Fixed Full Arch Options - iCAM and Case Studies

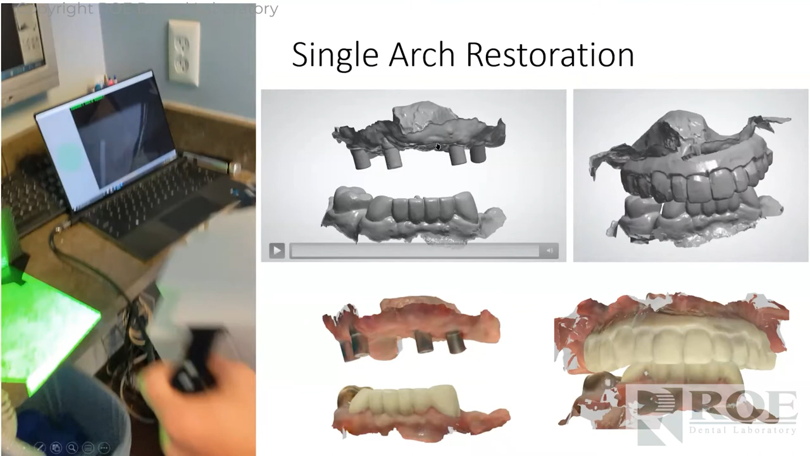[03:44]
have a prosthetic seated that can be registered back to the original scan and we have tissue so we have intaglio this is what it looks like in color this is black and white and what do we do with this we bring this into our software